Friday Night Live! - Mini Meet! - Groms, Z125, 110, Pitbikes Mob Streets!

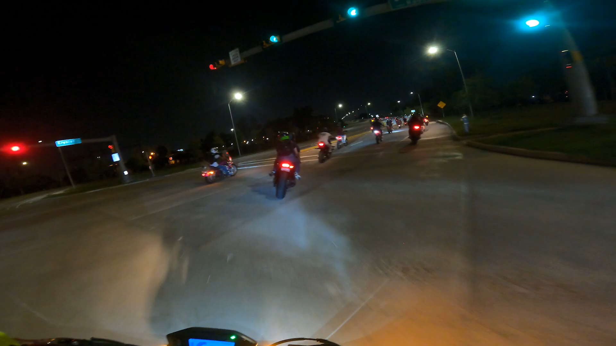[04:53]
Hey, look at all these drops Hey, let's go
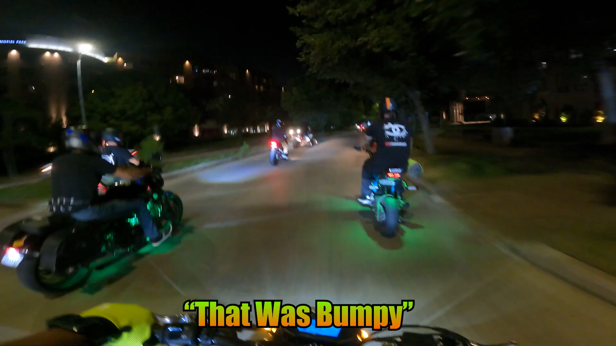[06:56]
That was bumpy! Damn it! You go over there!
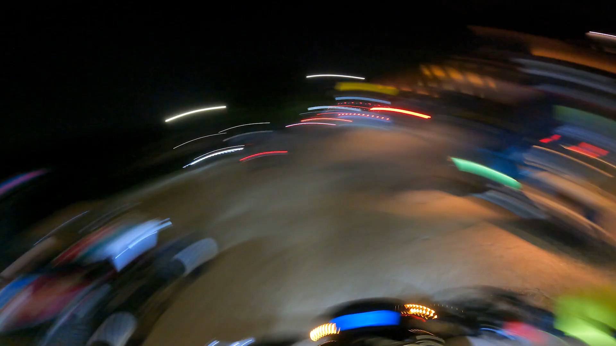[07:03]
Go over there!